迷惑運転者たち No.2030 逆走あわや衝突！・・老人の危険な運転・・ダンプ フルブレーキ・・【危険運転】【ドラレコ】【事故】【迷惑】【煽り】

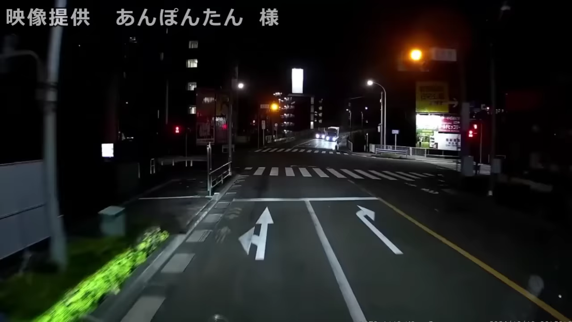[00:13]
おいおいおいおい、赤だぜおい。おい、あれサンパイアか。急いでるっていうのは理由にならねえからな。あれ一歩間違えたらよ、横転するだろう。バカ野郎しかいねえなあったな。